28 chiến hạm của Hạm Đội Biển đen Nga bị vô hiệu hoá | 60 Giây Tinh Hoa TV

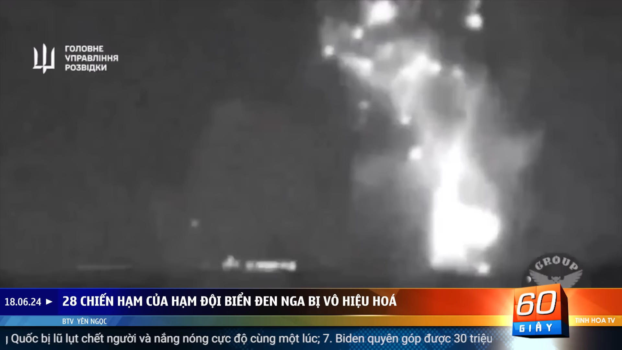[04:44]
hầu hết đều thất bại Khi được hỏi có bao nhiêu chiếc tàu và hàng không mẫu hạm hỏa tiễn của Nga bị tấn công ở Biển Đen Ông trả lời,
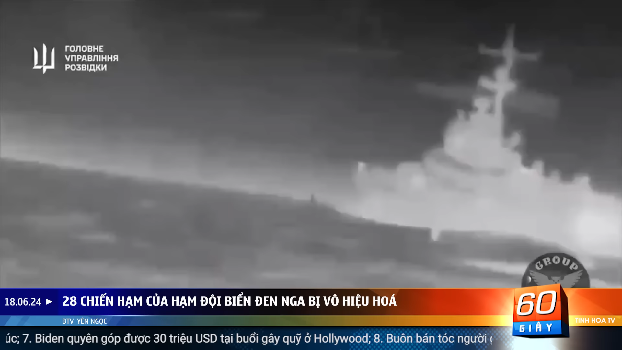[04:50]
chính thức là 28 chiếc, hơn 10 chiếc đang được sửa chữa nhưng nhiều tàu hiện đang hoạt động cũng bị hư hỏng Ông trả biết Ukraine đã giải phóng hơn 9.600 dặm vuông Biển Đen ở phía bắc, phía tây, tây nam và bây giờ là phần trung tâm của vùng biển Tuy nhiên ông nói thêm rằng Nga vẫn sử dụng tàu ngầm trong khu vực 4 tàu ở khu vực Azov Biển Đen, 3 trong số đó là tàu mang hỏa tiễn hành trình